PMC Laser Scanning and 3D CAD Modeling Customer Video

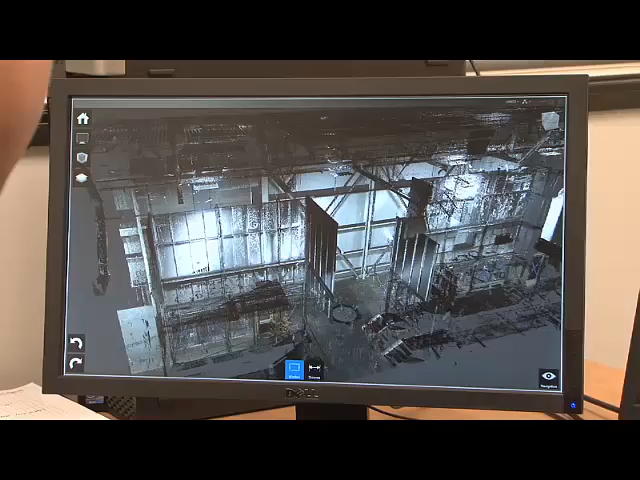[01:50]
It allows us to not have to send engineers and millwrights
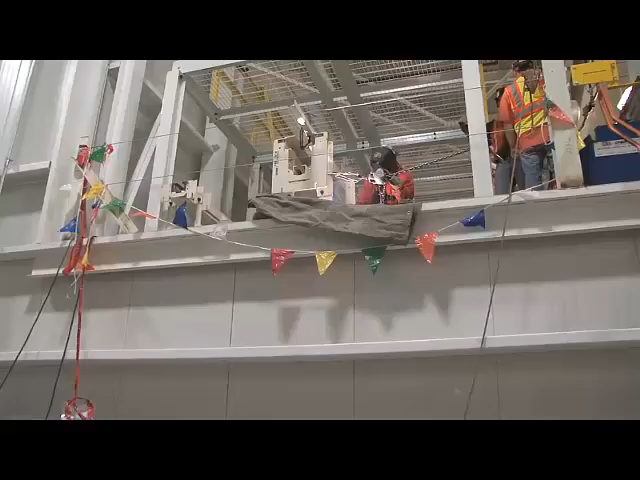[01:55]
out to the building to take measurements with the tape measure.
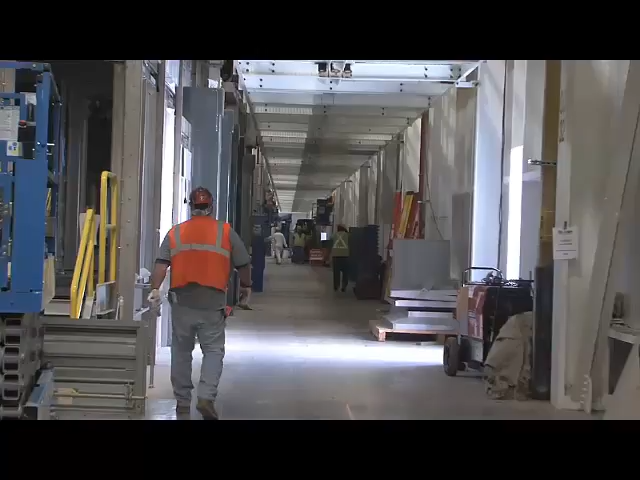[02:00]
Once we get that information, it's always available. For this project, we did the 3D scan,
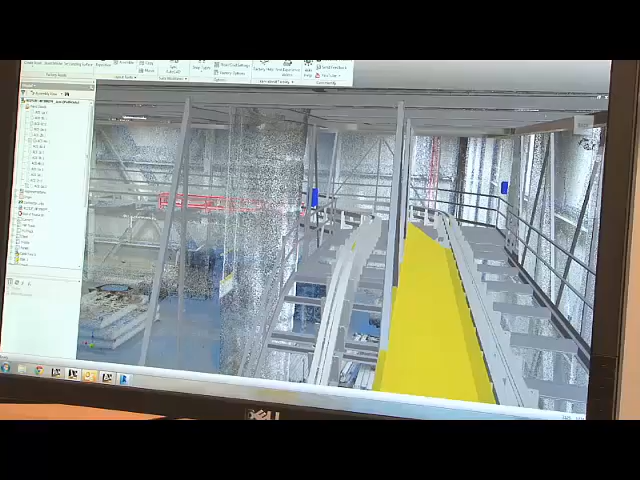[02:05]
laid out our equipment as it was presented to us in the bid pack,
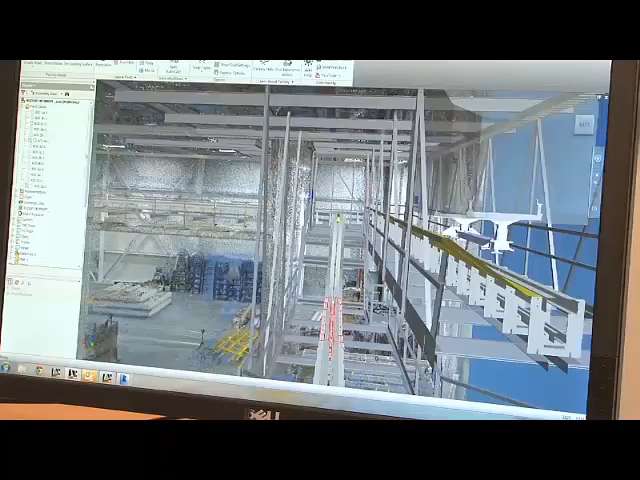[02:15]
We were able to move our equipment to avoid those interferences.